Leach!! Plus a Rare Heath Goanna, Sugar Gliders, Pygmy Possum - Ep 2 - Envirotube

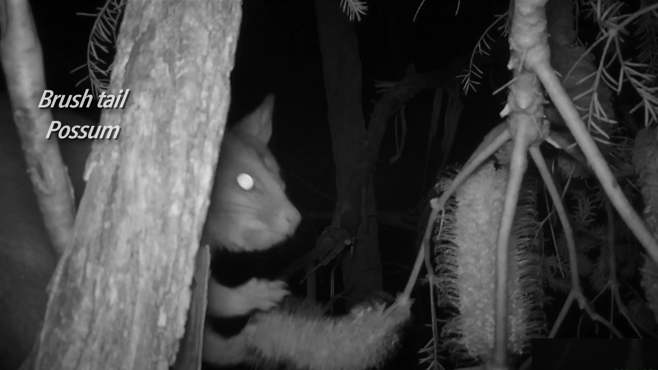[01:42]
Bob Jones has a passion for eastern pygmy possums.
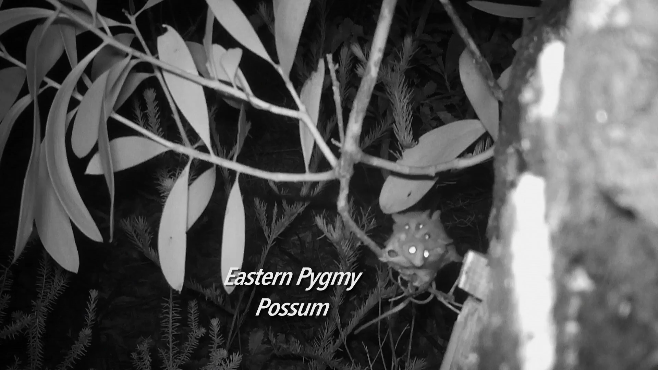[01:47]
They're a fantastic little animal. And when the young get older, you see them actually riding on their mother's back.
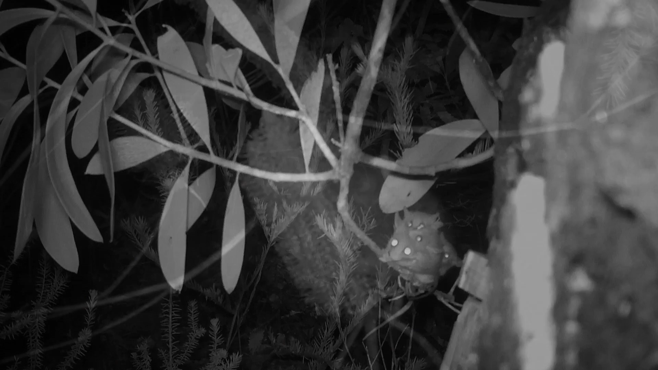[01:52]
But of course, when you put a camera near a nesting box and food plants, you don't just see eastern pygmy possums, but you see all these other marsupials.
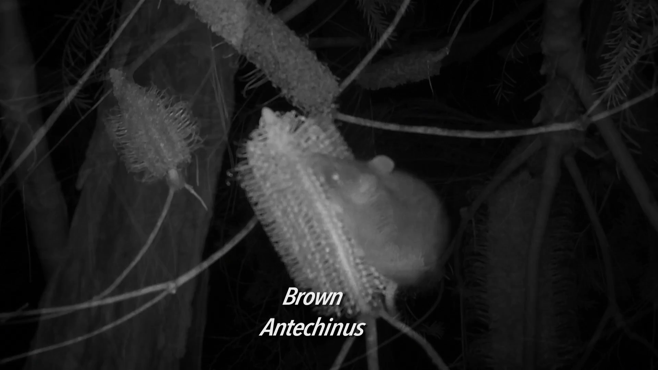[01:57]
You see antichiners. You see sugar gliders.
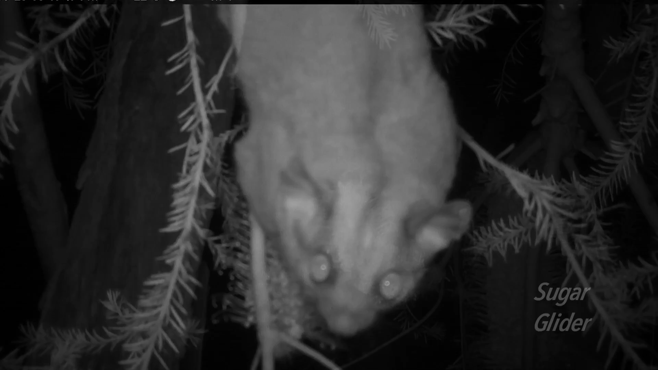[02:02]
And sometimes you even see bush rats. You find them all. And these cameras have picked up the lot.